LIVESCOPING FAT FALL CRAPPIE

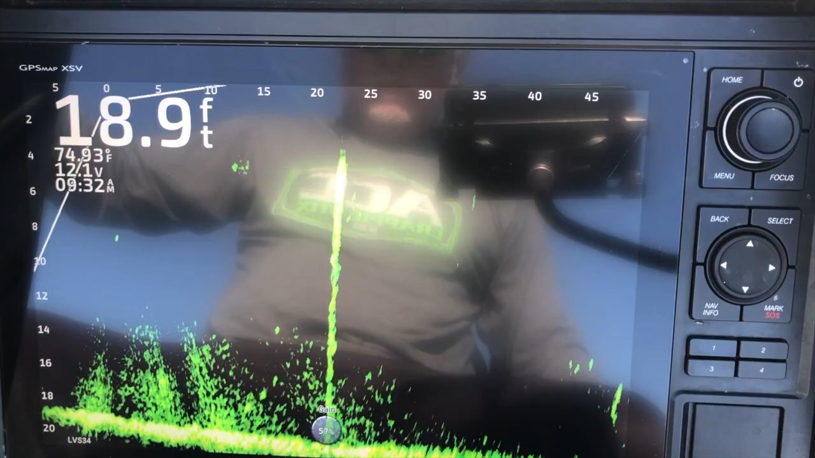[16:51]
On screen: depth 18.9 ft
I look, I'll move the screen back to
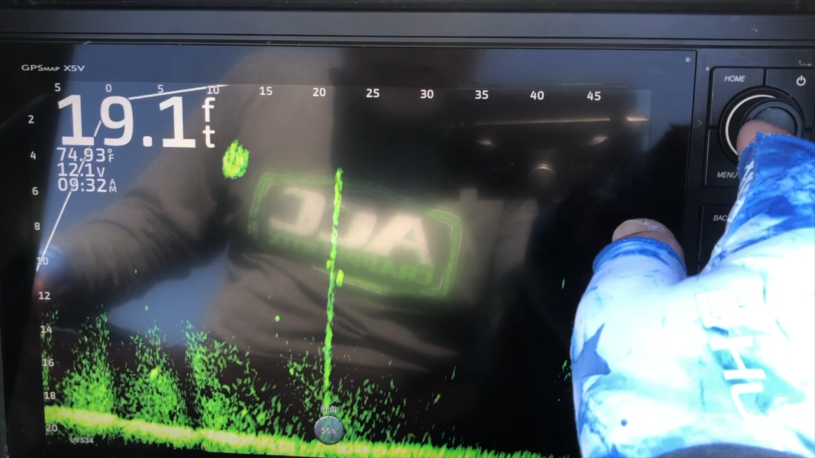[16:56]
On screen: depth 19.1 ft, water 74.93°F
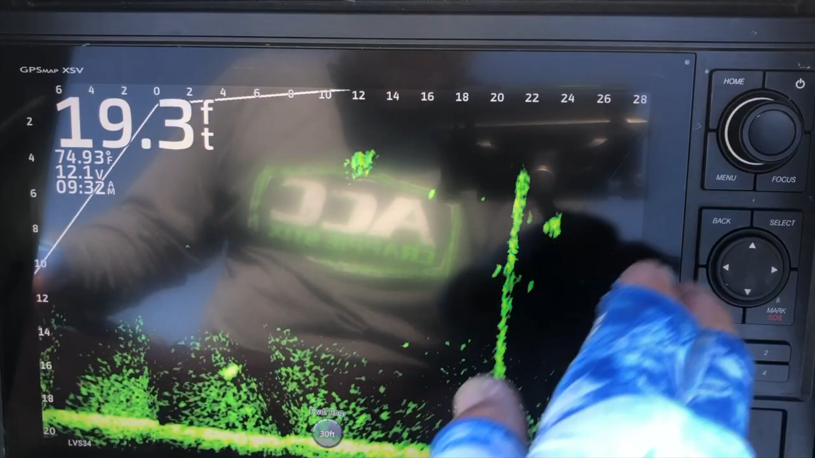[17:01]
On screen: depth 19.3 ft, water 74.93°F
that's 30 feet. What I do, guys, is I just drop my jig in the water. See it right there at that 8, 10 foot mark?
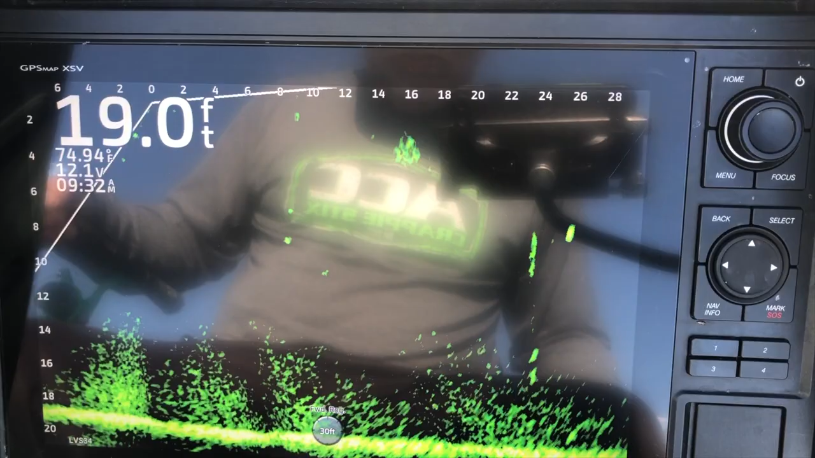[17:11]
On screen: depth 19.0 ft, water 74.94°F
I juke it up and down where I can see it.
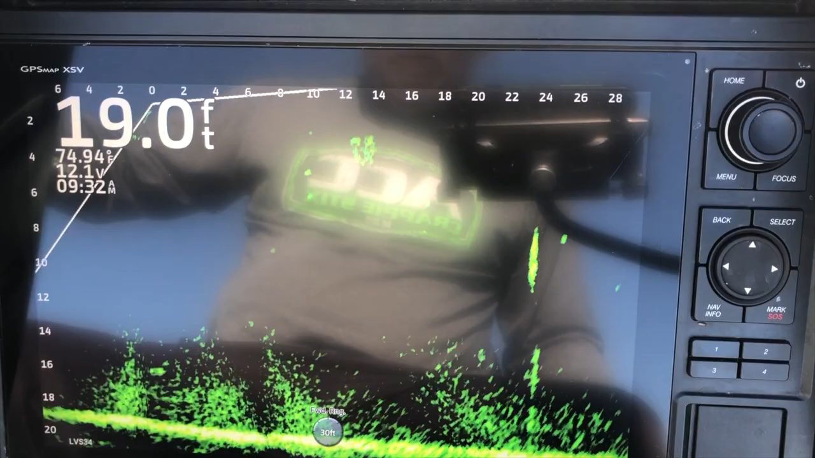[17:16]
On screen: depth 19.0 ft, water 74.94°F
I want to be able to have good visual on two things, the jig and the fish.
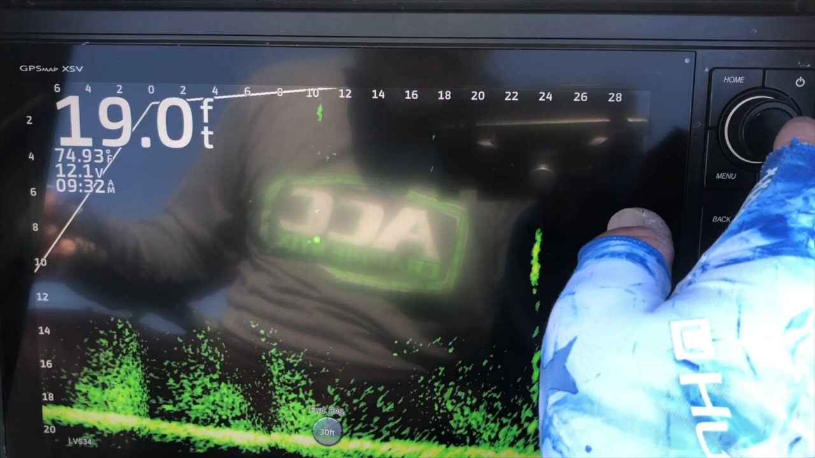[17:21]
On screen: depth 19.0 ft
And I've got my gain.
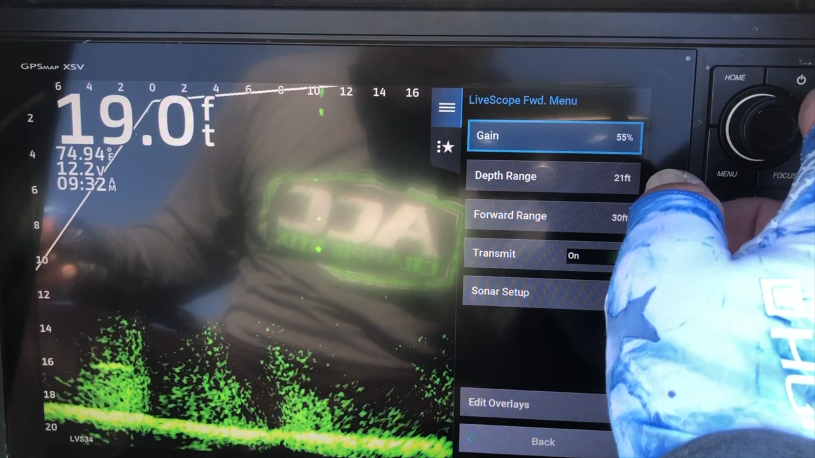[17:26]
On screen: depth 19.0 ft, water 74.94°F
I normally run it up about, I don't know, about 60, 65, but I've got some clutter down here today.
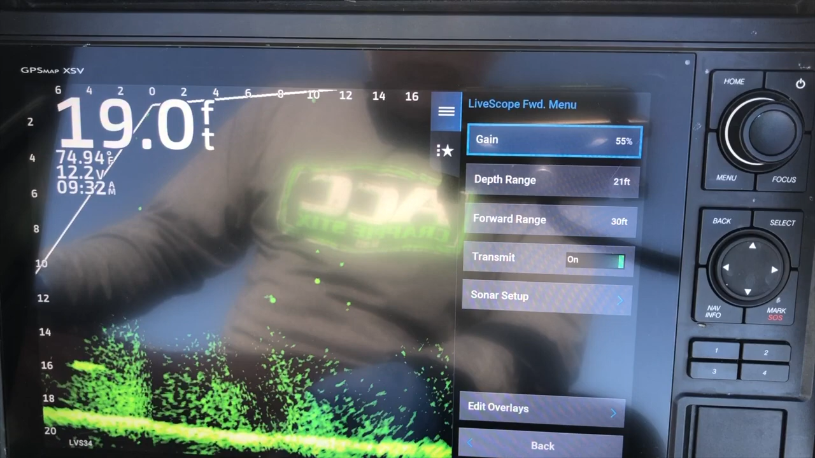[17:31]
On screen: depth 19.0 ft
I think it's thermal climb. So for that reason, I'm having to run the gain a little bit lower in case there's a fish down there.
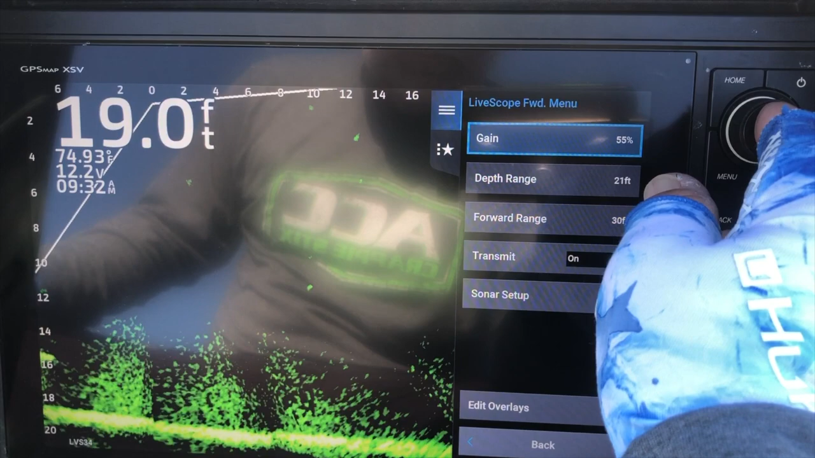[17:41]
On screen: depth 19.0 ft
I'll be able to see what's going on. We'll do it at 55%.
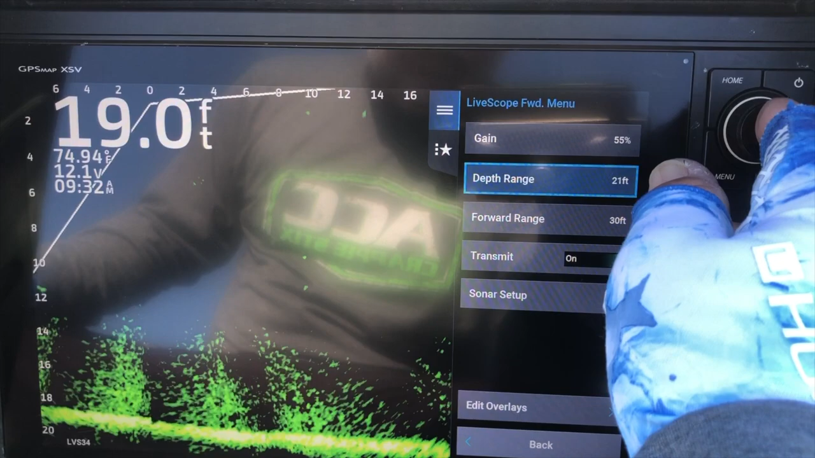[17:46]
On screen: depth 19.0 ft, water 74.94°F
Go down here to sonar setup. I've got the noise reject on medium, ghost reject off, TVG is on low.
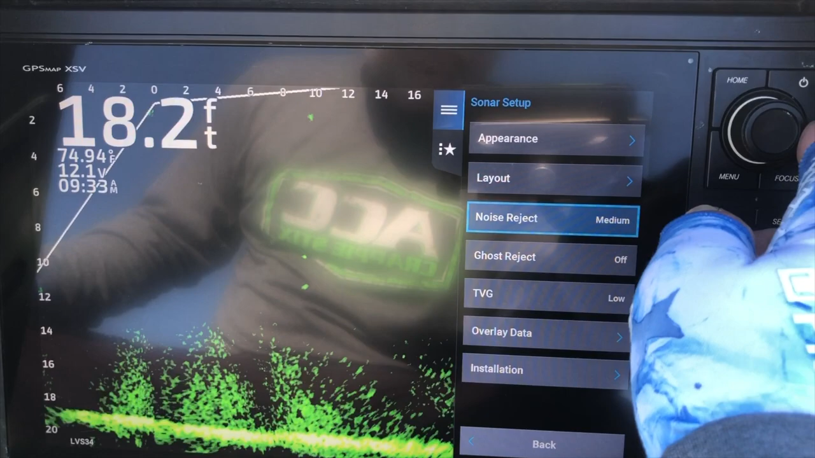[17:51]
On screen: depth 18.2 ft, water 74.94°F
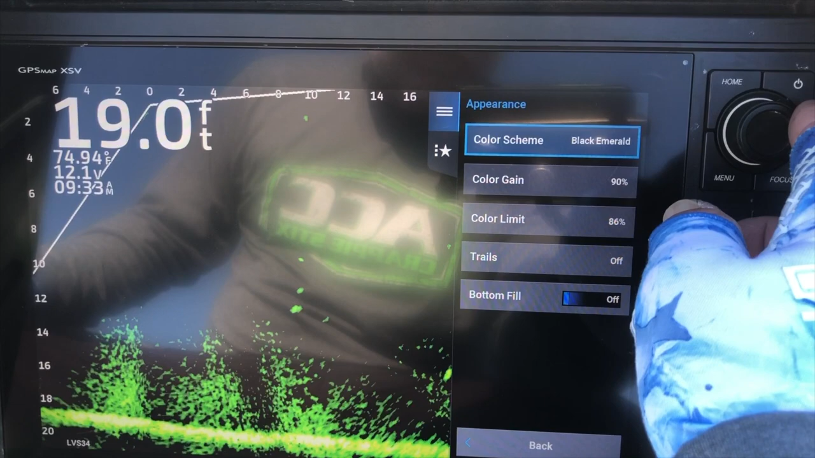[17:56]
On screen: depth 19.0 ft
Black Emerald, color gain. That makes the screen light up a little brighter. See that jig?
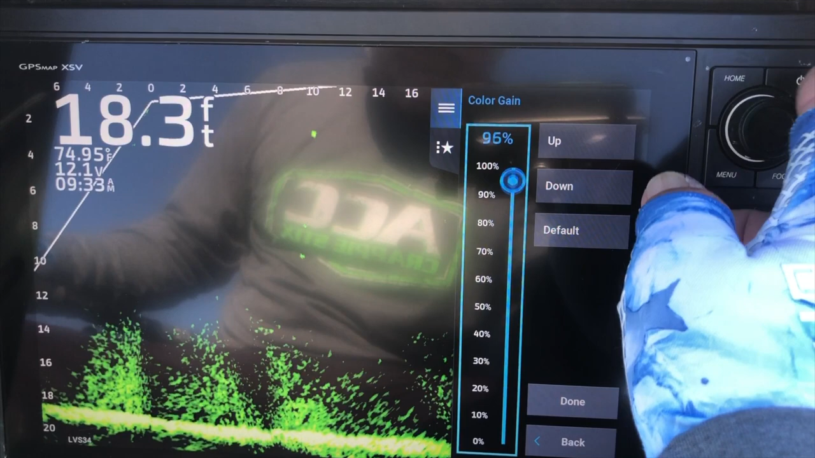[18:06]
On screen: depth 18.3 ft, water 74.95°F
Now if I run the color down, the color gain, it's not as bright.
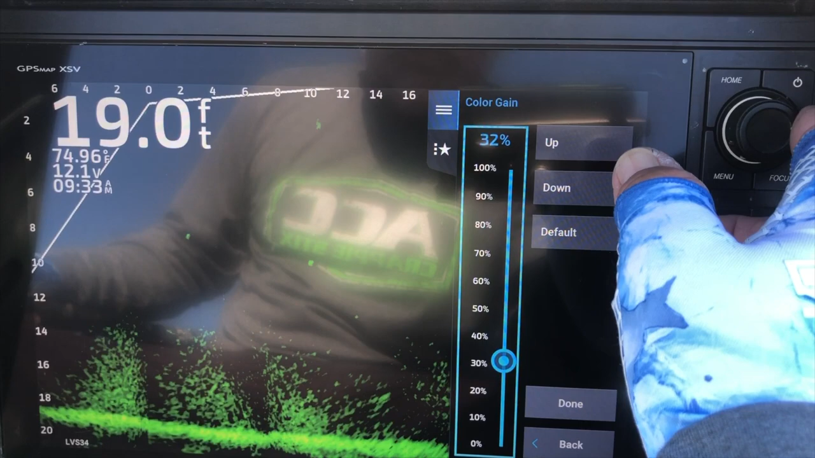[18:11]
On screen: depth 19.0 ft, water 74.96°F
So I run it on up. I'll put it at 95.
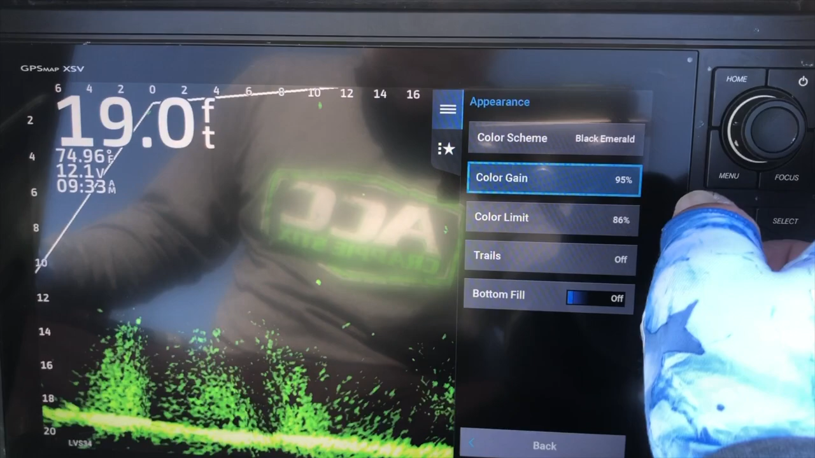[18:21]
On screen: depth 19.0 ft, water 74.96°F
And then color limit, that's the new thing.
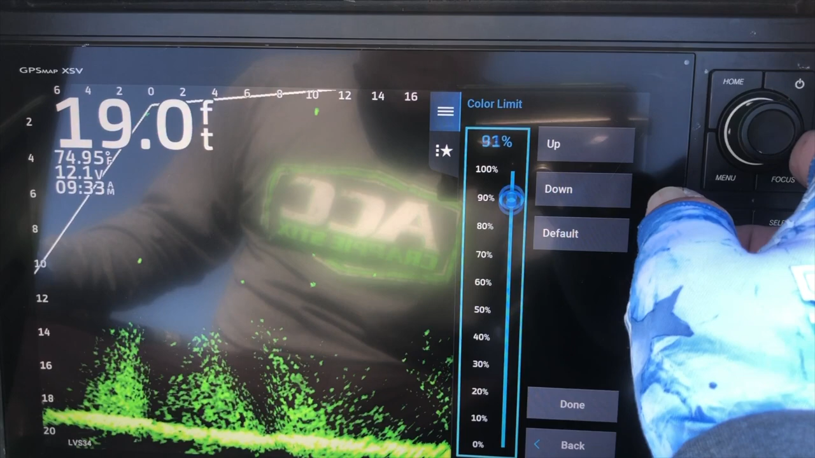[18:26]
On screen: depth 19.0 ft
So you can run it all up. 100%, it takes a lot of this clutter out, but
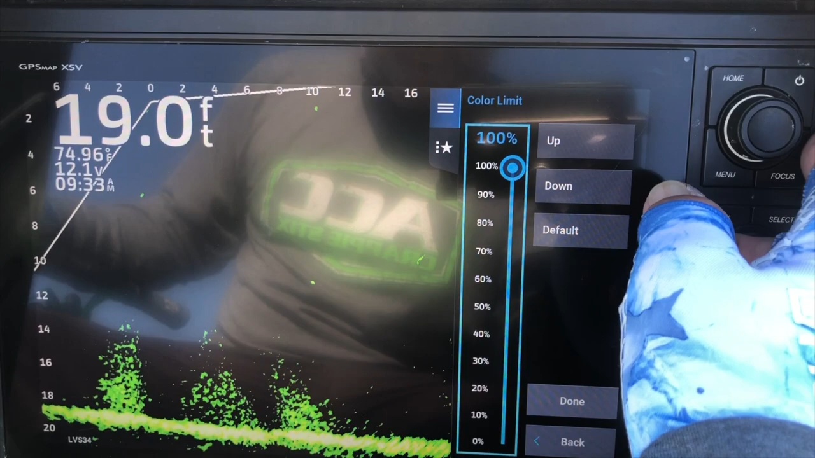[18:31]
On screen: depth 19.0 ft, water 74.96°F
I'm just afraid I'm gonna lose some detail,
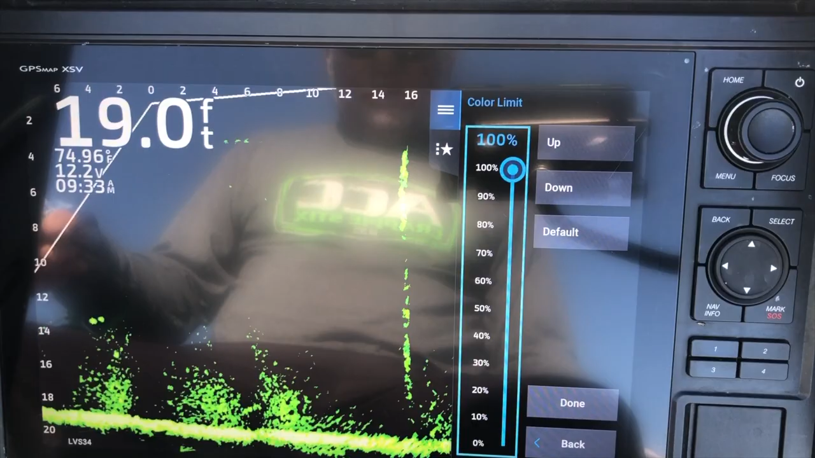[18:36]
On screen: depth 19.0 ft, water 74.96°F
like that tree right there. So I'm gonna run it back down. See, I'm bringing in more of that tree. I don't know, guys. I think I'll just put it on about 80.